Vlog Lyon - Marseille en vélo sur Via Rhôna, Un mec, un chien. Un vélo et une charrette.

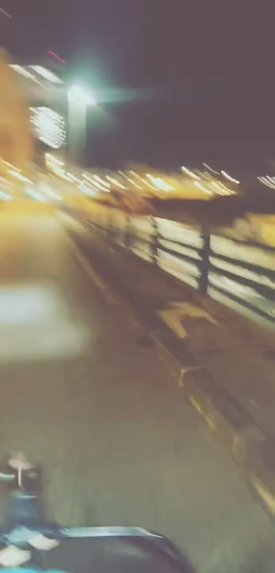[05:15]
Ouais, il fait trop petit le trottoir cette fois-ci, j'ai dû prendre la route. Hein.